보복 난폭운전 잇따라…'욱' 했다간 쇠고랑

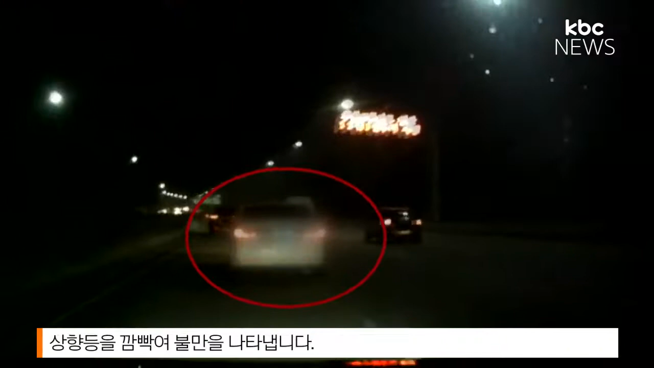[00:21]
그러자 앞선 차량이 급정거를 반복하고 갑자기 끼어들어 뒷차량의 운행을 방해합니다.